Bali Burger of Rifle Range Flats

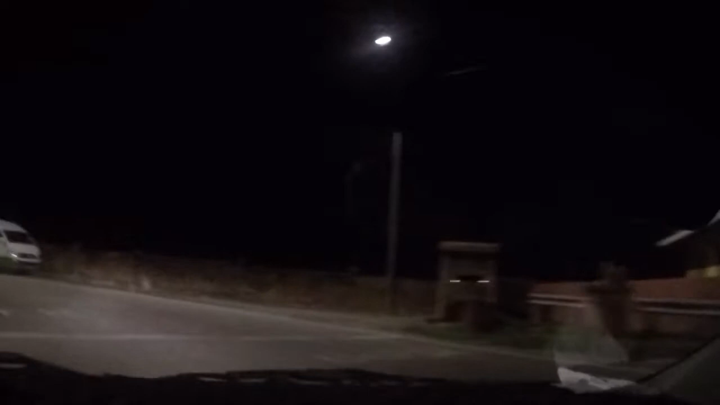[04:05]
Yeah. Yeah, I'm gonna try to. I don't know if the camera's picking up well because it's so dark, but.
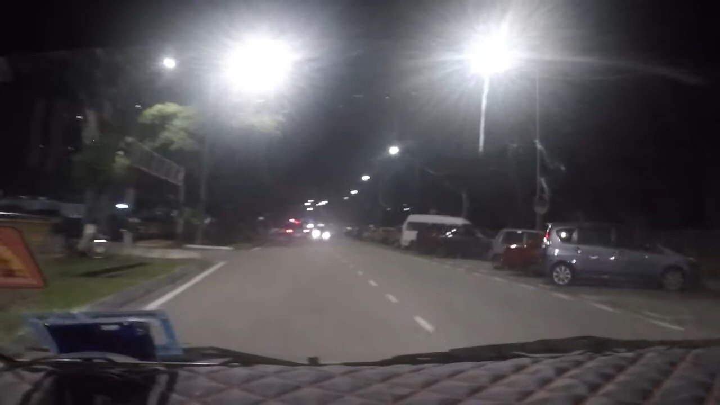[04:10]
Yeah. We're near the oldest flat. Yes, in Penang. In Penang. Yeah, on Penang Island. The oldest flat on Penang Island. Almost as I heard Penang on something.
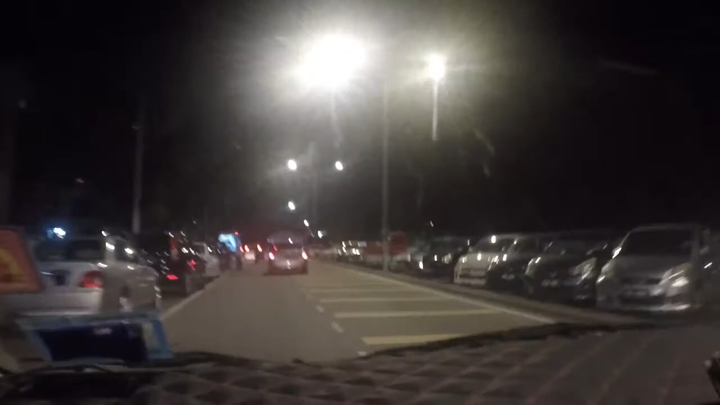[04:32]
And there's an ambulance up there. I'm gonna turn the camera away. Alright.
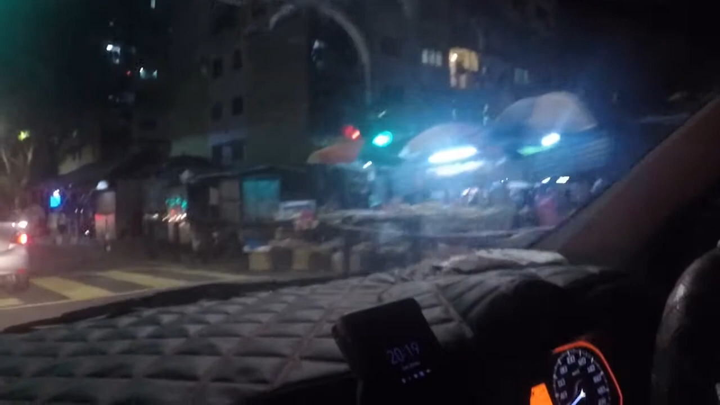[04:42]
Oh, some of these cool looking shops.